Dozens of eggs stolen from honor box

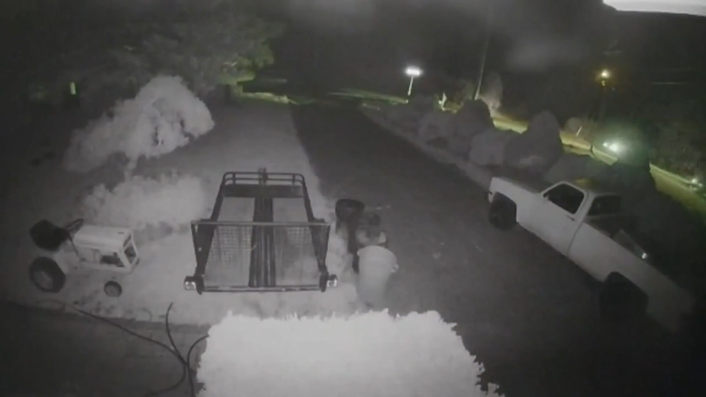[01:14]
Small also posted surveillance footage from neighbors on social media, showing three vehicles at her driveway around 10 p.m.